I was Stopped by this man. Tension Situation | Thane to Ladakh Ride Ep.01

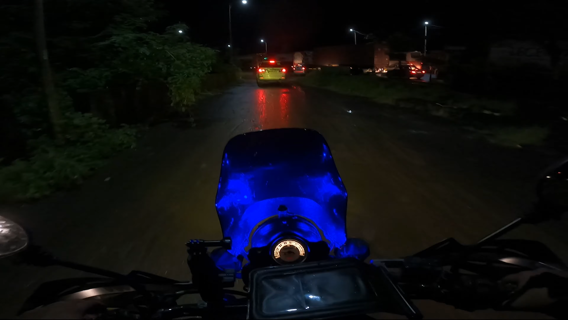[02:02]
चलो सो जबरपास्त 1 किलोमीटर हमें आता असं चाललो आहे. वी आर हियर ॲट घोडबंदर रोड. माहीत नाही एवढी ट्रॅफिक लागली आहे.
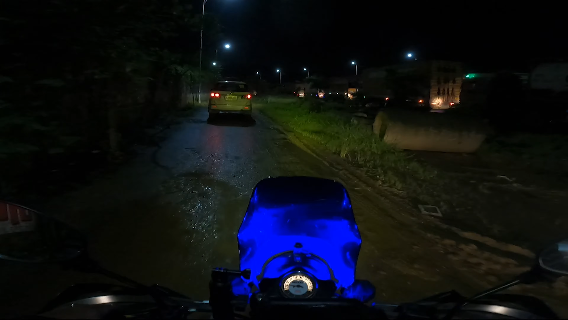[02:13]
सो आम्ही ह्या कच्च्या कुच्च्या रस्त्याने वापरे इथेच आमचं ऑफ रोडिंग इथेच असं वाटतंय पोचलो की काय आम्ही.
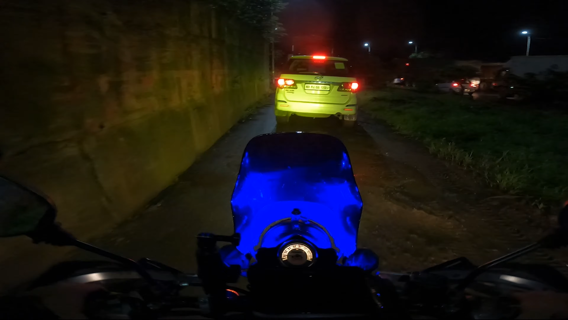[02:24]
ओहो सुयश इज लाईक मॅनेजिंग.